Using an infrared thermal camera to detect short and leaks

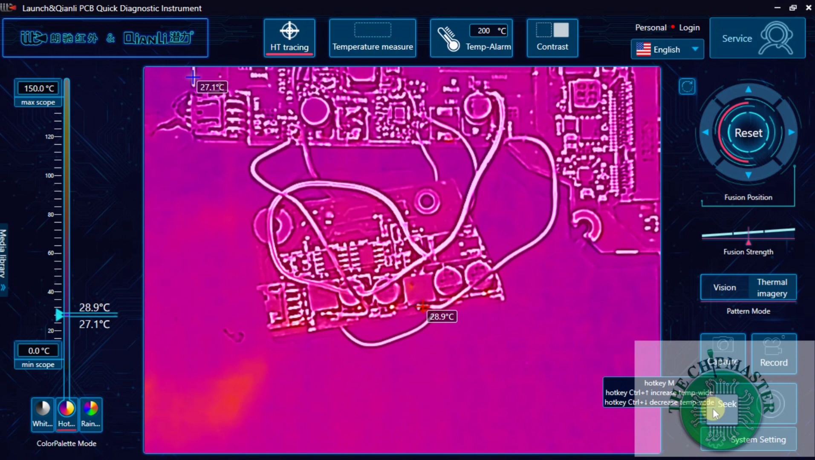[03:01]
this on the way with my hand here all right so I'm going to hit the seek button here and everyone oh so I'm gonna connect the power all right the power is connected no and I'm going to there's a slight delay as you can see it's actually picking up the heat sensing right here and I'm going to hit seek
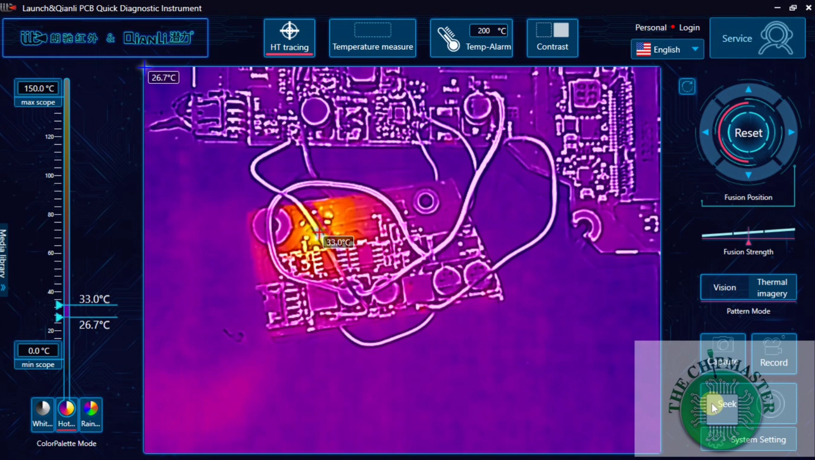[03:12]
as you can see now it's in info in the seat mode so the infrared light it switch over to the image light as you can see there is a small
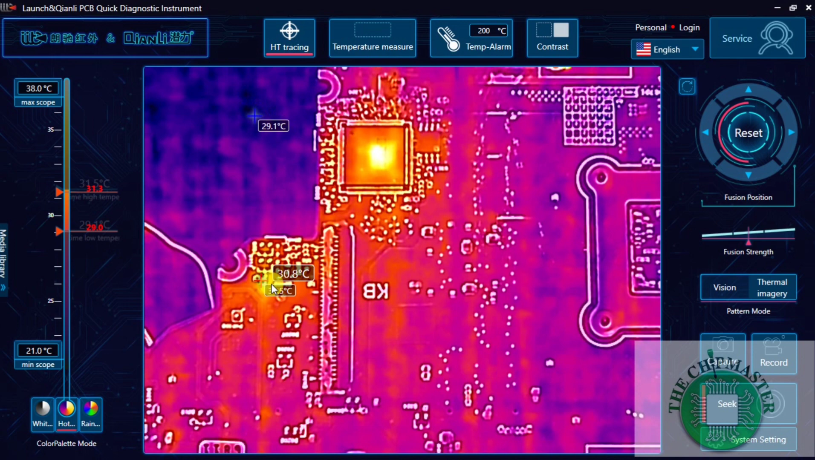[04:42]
okay oh let me just adjust me just I went back into image modes as you can see the two points there one is